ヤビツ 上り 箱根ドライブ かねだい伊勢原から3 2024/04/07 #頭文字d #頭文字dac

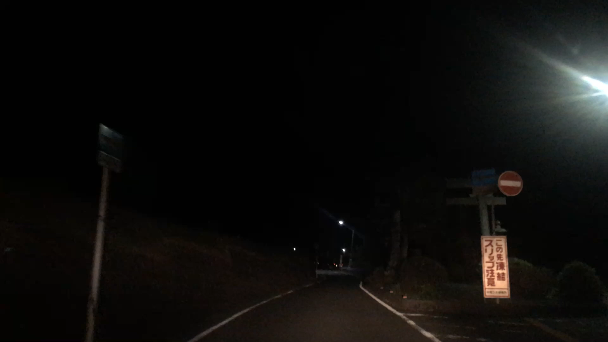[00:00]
クストヤビズでございます、上がり、真っ暗く振ってないから、ここは嫌なのかあ、お前も少し入れたかもしれない人がいた、びっくりした
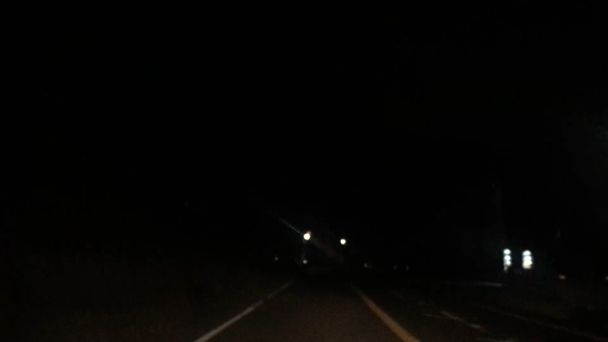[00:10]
人が歩いてることにビビるかもおいおい、不思議一瞬通り過ぎるだけだから、軽車に抜いちゃうハイビームがあるそこまで気になるちょっと眩しいけど、一瞬だけだから、過ぎさん一番嫌なのは、その辺に路中してて、ずっとハイビームで立たれるやつあと10台ぐらいだそこはちょっと考えろ上高できてるからこれはしんどいか